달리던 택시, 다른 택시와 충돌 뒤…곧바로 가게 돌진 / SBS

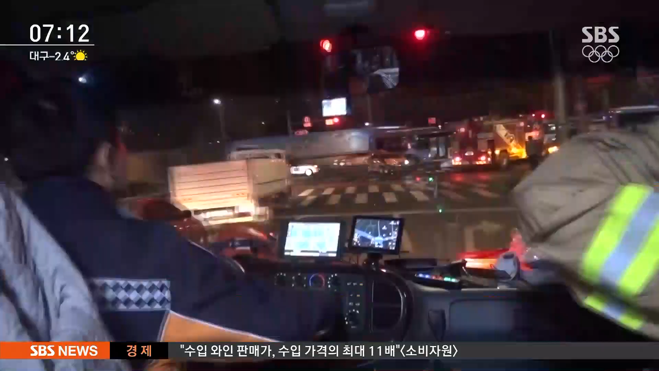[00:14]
인물구 구조대가 사이렌을 울리며 도착한 곳. 택시 한 대가 인도를 넘어 가게에 처박혀 있습니다.